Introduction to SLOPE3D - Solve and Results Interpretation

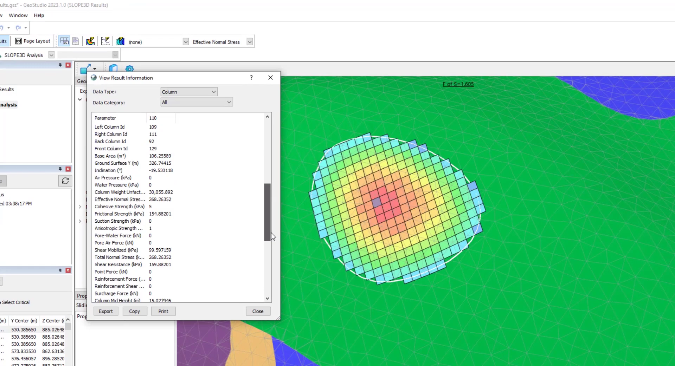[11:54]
Right at the top, you'll notice that the sliding direction is presented, and this data is also presented over in the slip surface docking window in around the fifth column. The x, y, and z-coordinate for the center rotation are also presented. Closing this dialog box, we can also click on View Report and View Sliding Mass Information.